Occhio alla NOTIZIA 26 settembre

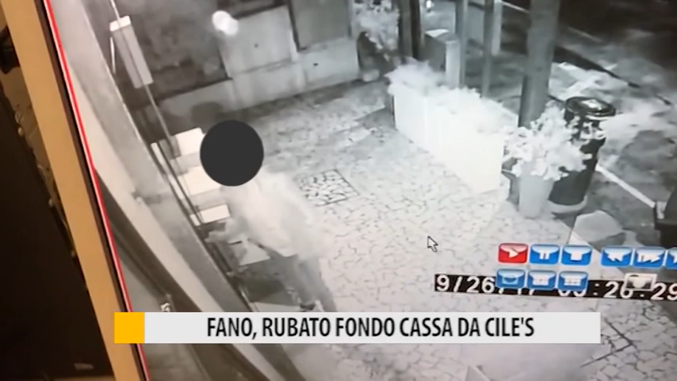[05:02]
lungomare Da dove un ladro solitario Queste sono le immagini che si riferiscono ad una vicina tabaccheria Dove un supermercato lì vicino sempre a Fano Dove evidentemente l'uomo inizialmente pensava di entrare Poi ha desistito e ha ripiegato sul ristorante Lì è riuscito ad entrare Ed ha afferrato Ed ha portato via Ha
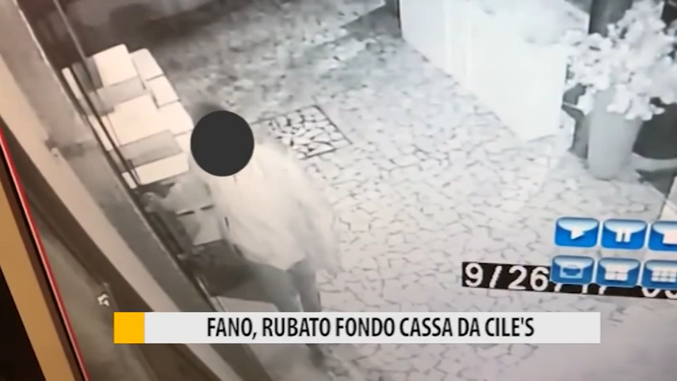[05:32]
raffato tutto quello che poteva Nel senso dalla cassa Circa 300 euro Che è il fondo cassa Torniamo a